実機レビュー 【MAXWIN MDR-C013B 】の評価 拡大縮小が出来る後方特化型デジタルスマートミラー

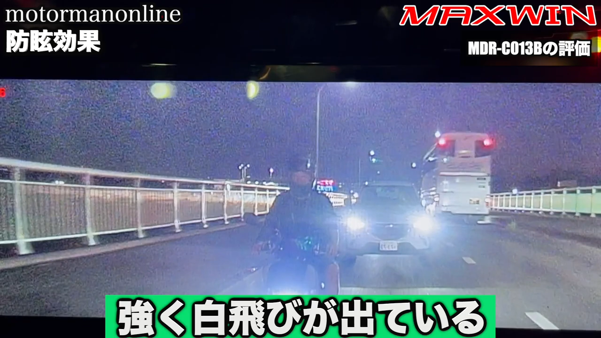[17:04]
びしているという印象というのがやはりかなり夜間になってくると強いかなというのがA001と比較すると見えてくるところというのがあるかなと思います